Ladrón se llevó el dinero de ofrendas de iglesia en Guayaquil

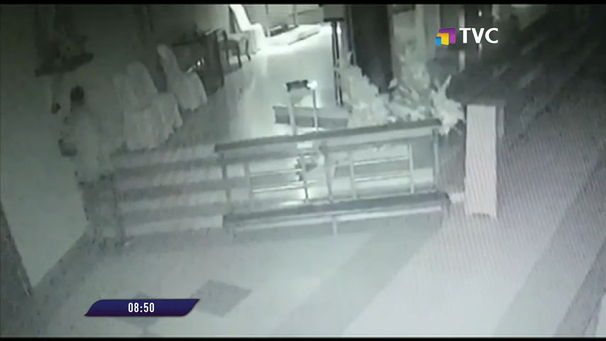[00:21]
El hecho se registró en la iglesia que está ubicada en el sector de Saúl C6, esto en el norte de Guayaquil. Un individuo logra entrar a la misma, aparentemente por el techo, durante horas de la madrugada.
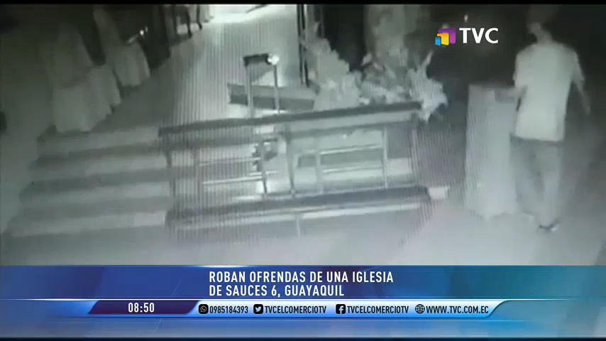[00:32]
Y sin saber que estaba siendo captado por las cámaras de seguridad, el sospechoso se lleva el dinero de las ofrendas, con todo y ánfora. Es por ello que la policía da más ronda por el sitio, pues queda claro que la delincuencia no tiene respeto ni siquiera por la casa de Dios.